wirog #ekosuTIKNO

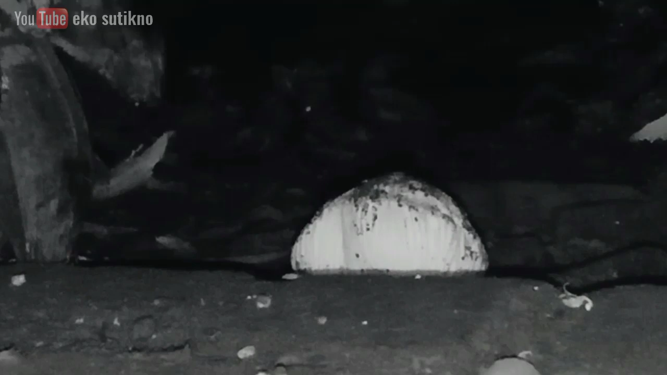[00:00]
Halo sahabat youtube, salam kenal dan selamat datang di channel Ecosotekno Oke sahabat youtube, di video kali ini seputaran hewan liar
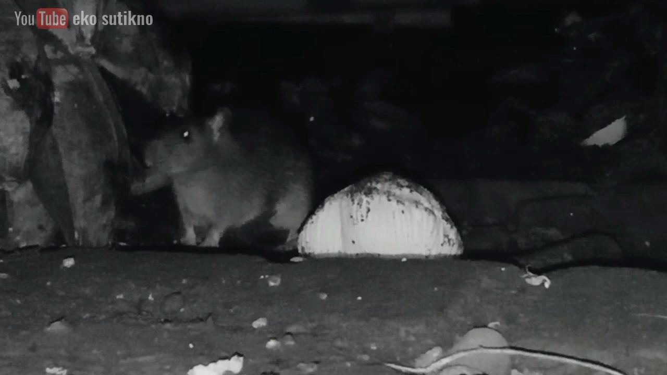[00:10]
terlihat di dalam video ada seekor tikus ukurannya cukup besar ya sahabat untuk tikus ini biasanya disini disebut dengan tikus got atau tikus wirok terlihat tikus ini memakan umbut kelapa itu yang berwarna putih itu adalah umbut kelapa ya sahabat ya terlihat tikus mengendap-endap dan mendekati umbut kelapa ini untuk dimakan